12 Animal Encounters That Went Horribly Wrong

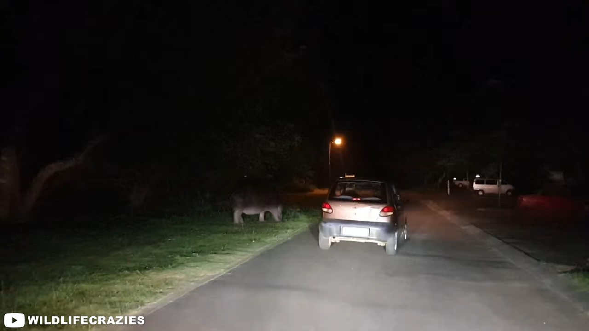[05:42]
Uploaded in December of 2020, this terrifying recording shows a wild hippo fake-charging at a car after noticing these people staring at it.
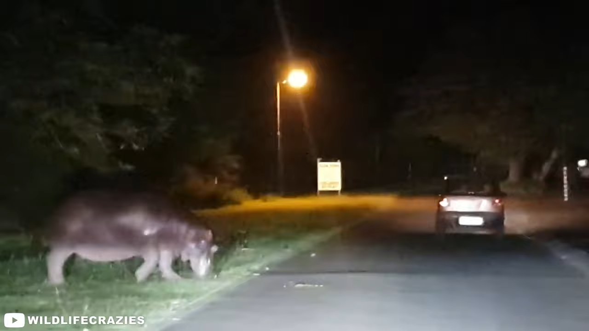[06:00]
Understandably, the car can be seen speeding away after the hippo asserts its dominance. I wonder what would have happened had the vehicle been moving at a slower speed.